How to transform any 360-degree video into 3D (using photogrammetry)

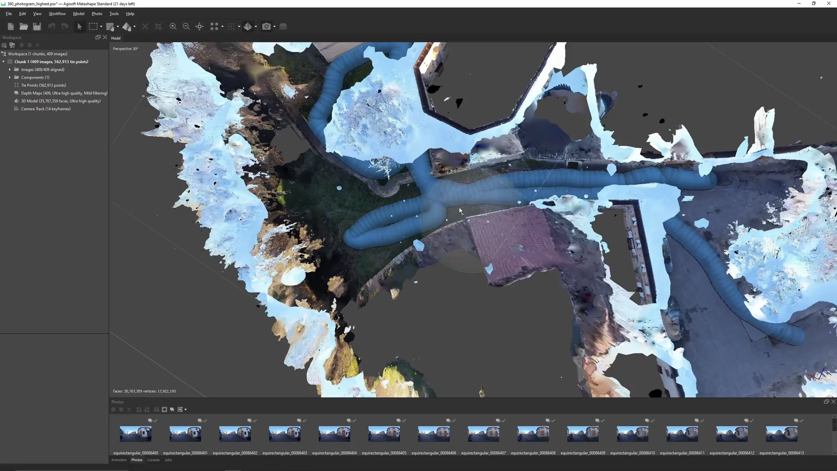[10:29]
camera poses are shown by spheres confirming that we're indeed using the 360 photos directly we
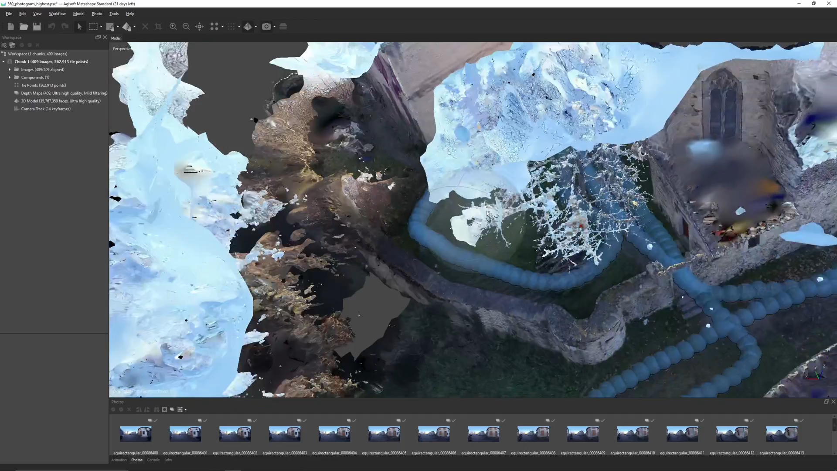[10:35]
can visually check that the camera poses are exactly on top of the path that i followed when i filmed the scene no camera is shown to
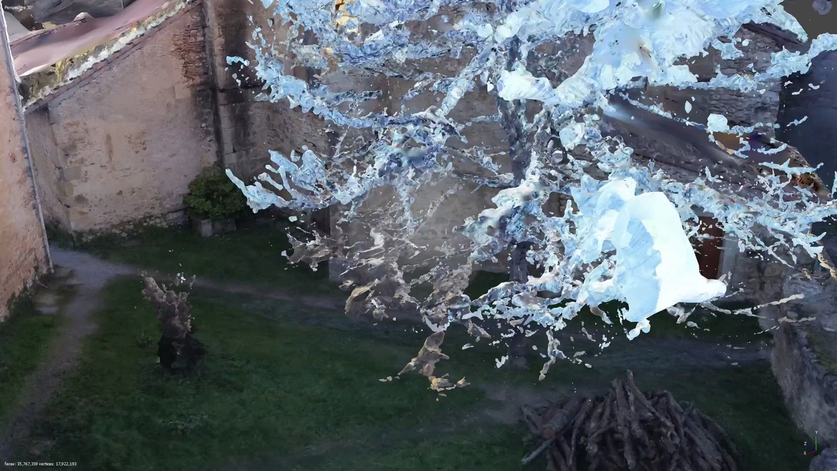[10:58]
that's to be expected since all the small branches are always hard to reconstruct using photogrammetry one
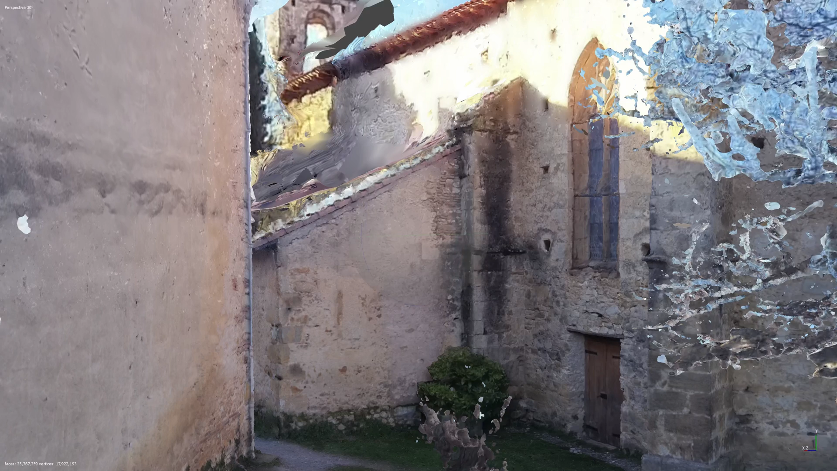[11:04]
interesting thing to observe in metashape is the confidence color map by selecting the confidence color
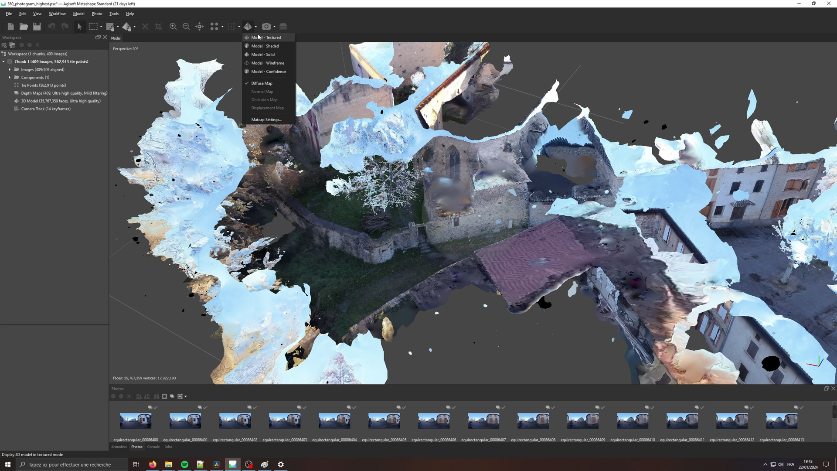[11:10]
map instead of the textured view in the upper toolbar false colors are applied to the mesh showing how confident the software
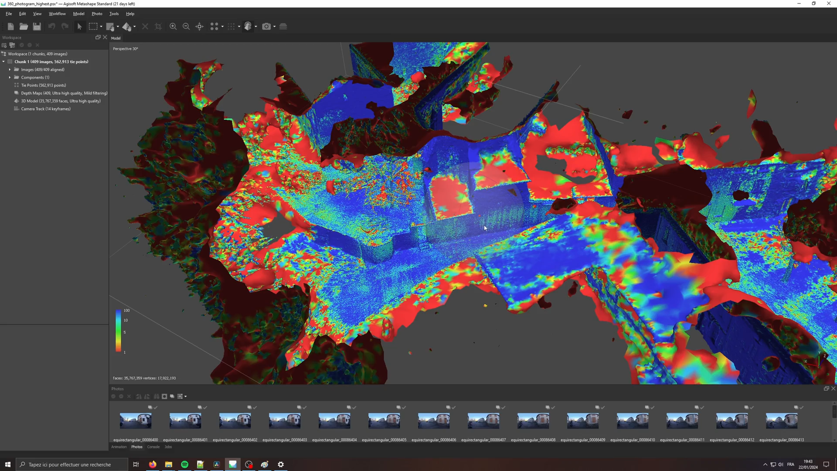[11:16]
is in the reconstruction of each face of the mesh blue means that the accuracy is good red means
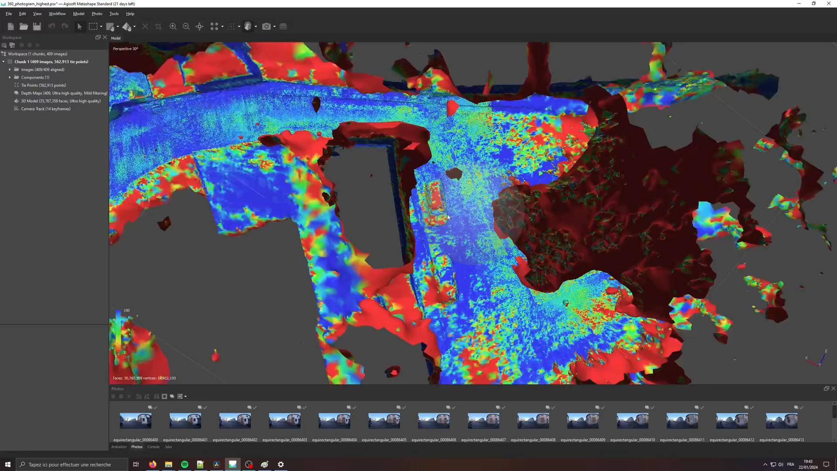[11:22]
that the software had to guess the geometry of the scene in this particular location and that it's not quite sure if it's accurate or not overall we can see that all the walls and the ground are very well
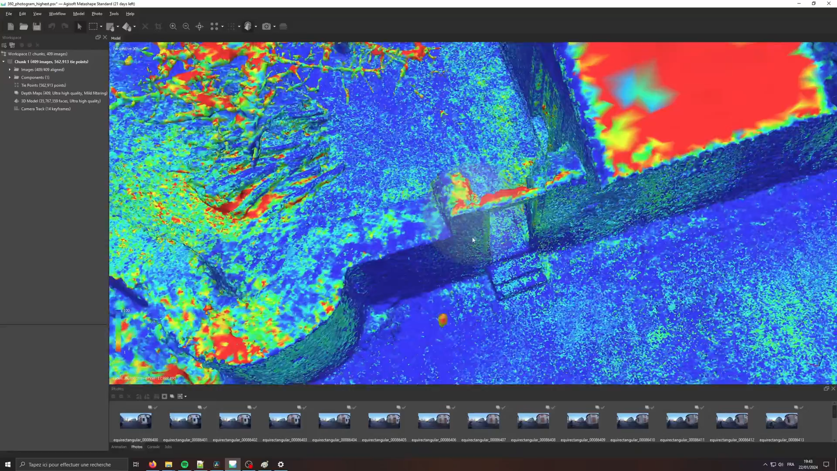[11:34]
reconstructed but all the rooftops and far away surfaces are not that well reconstructed this is perfectly normal
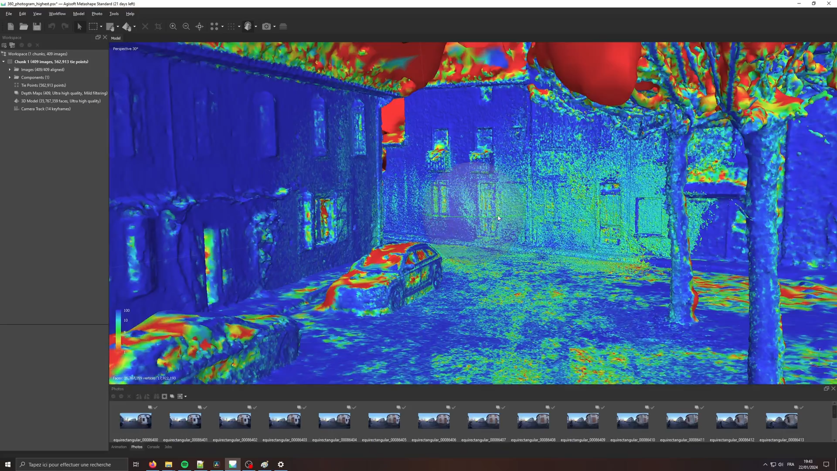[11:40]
given the data set that was used the closer you are to an object the more detail you're gonna get
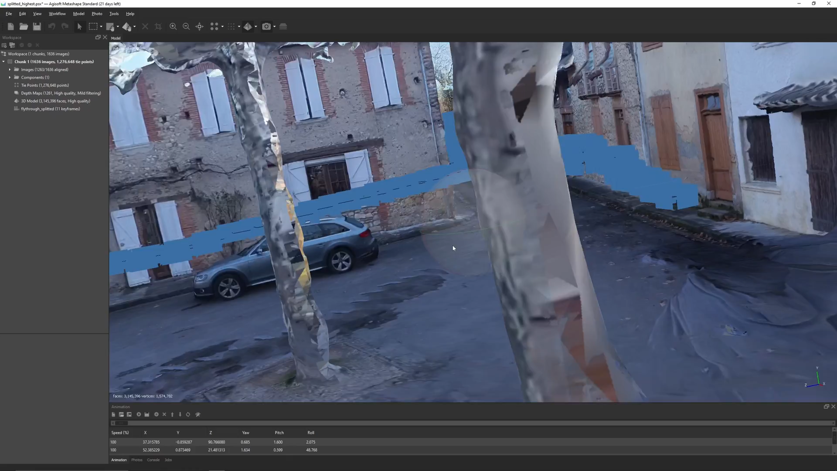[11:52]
now let's take a quick look at the mesh that used the splitted images and compare that to the previous case the settings used for the mesh reconstruction are slightly different since for some odd reason the
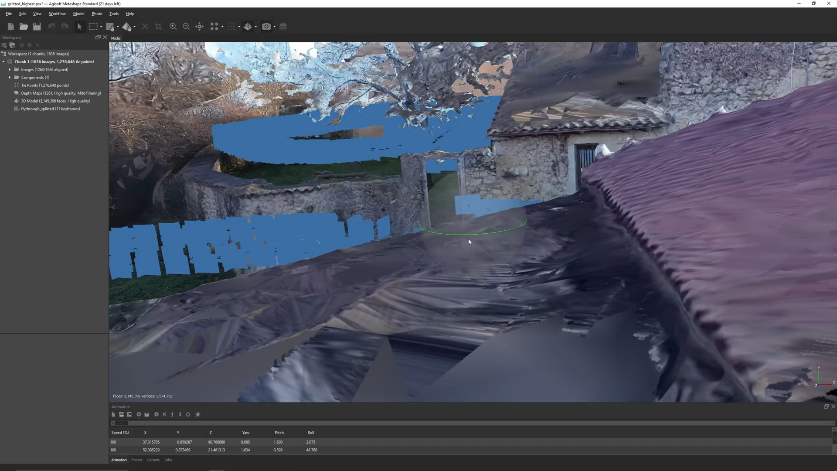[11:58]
process would not finish properly due to a lack of free space on the disk to store intermediate results despite
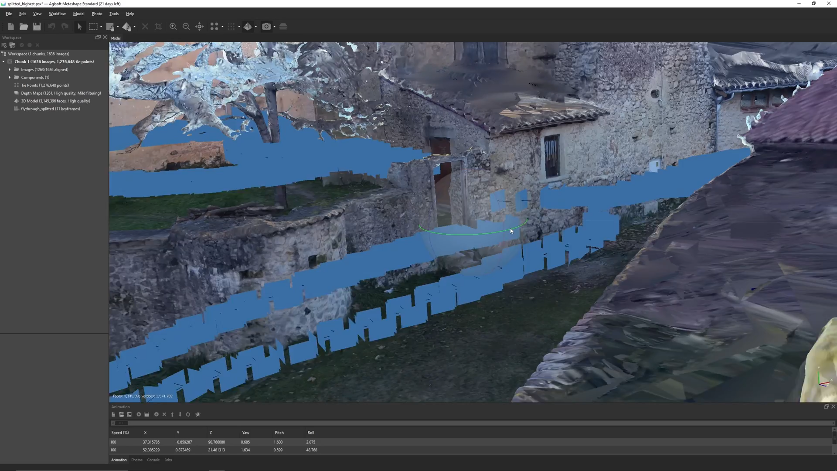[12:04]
having more than 700 gigabytes of free space all the settings are the same except
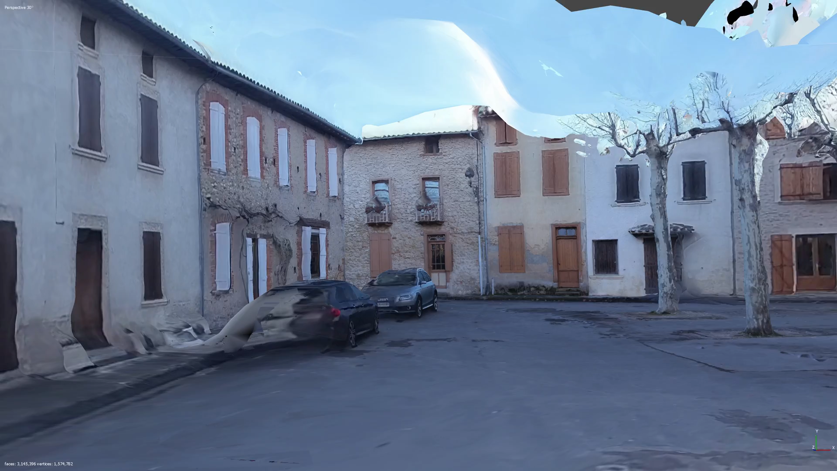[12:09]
the quality of the mesh which was set to high instead of highest right from the start we can see that not all the images were successfully aligned only
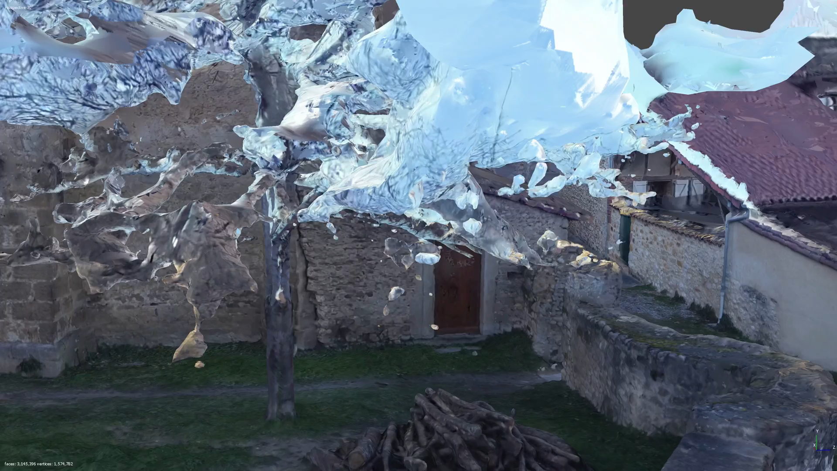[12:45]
than for the case using the 360 photos directly but if we use the same settings exactly the quality is comparable whether we use the splitted images or the original 360 images
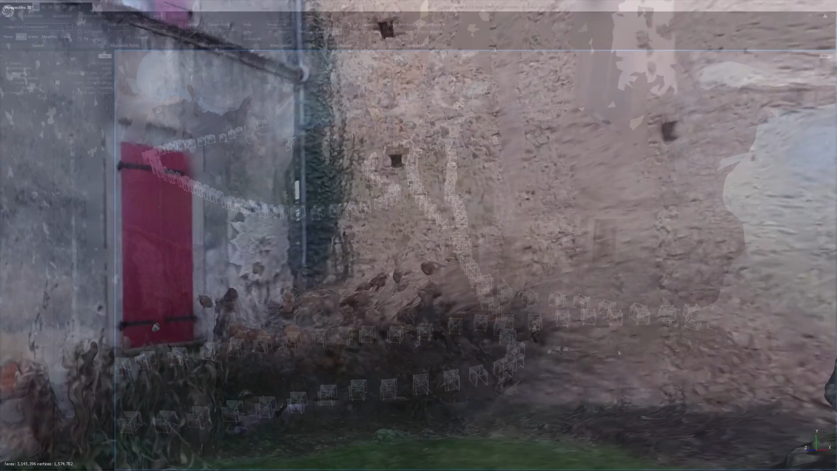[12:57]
and now just for comparison's sake let's take a look at what reality capture produced from the same set of splitted images